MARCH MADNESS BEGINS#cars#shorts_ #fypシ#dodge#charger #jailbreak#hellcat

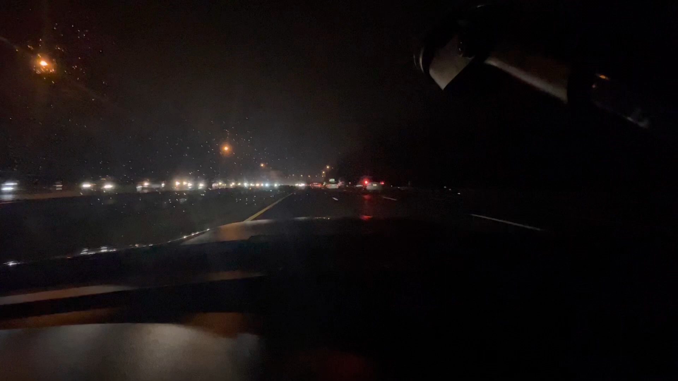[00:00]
yo back again with life with mike ls it's march 1st people i'm about to be on my march madness well y'all see what it is tonight man to grind don't stop on the highway again that's it man my my nine to five day have ended so i'm on the way home on this is the northern state